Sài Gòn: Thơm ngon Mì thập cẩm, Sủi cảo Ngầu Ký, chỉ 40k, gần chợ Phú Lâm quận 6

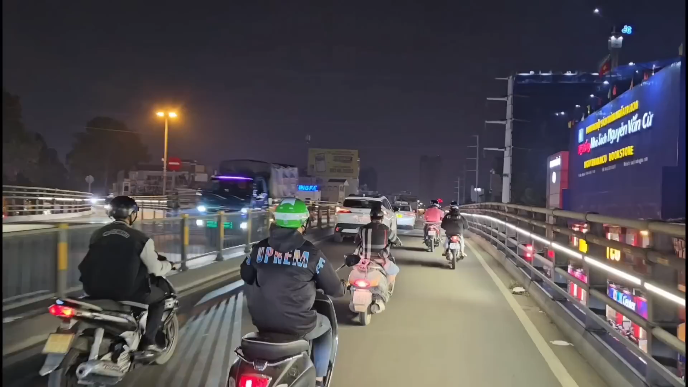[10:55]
Tuốt xa đằng kia chúng ta thấy hai cái tòa nhà bên góc tay phải, góc tay trái các bạn nha. Cả hai tòa nhà đều một cái màu đen. Bên góc tay trái chính là Thuận Kiều Plaza đó. Bao nhiêu năm rồi vẫn vậy.
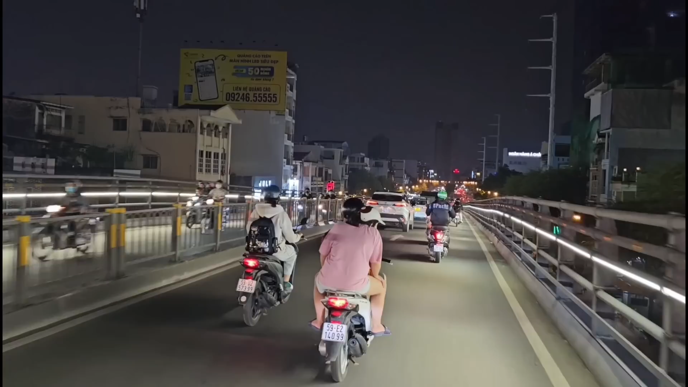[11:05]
Một cái màu rất là tối, từ góc nhìn này xuống. Rồi, cảm ơn các bạn đã xem video. Hẹn gặp lại các bạn trong các video kế tiếp. Bây giờ là đường Hồng Bàng.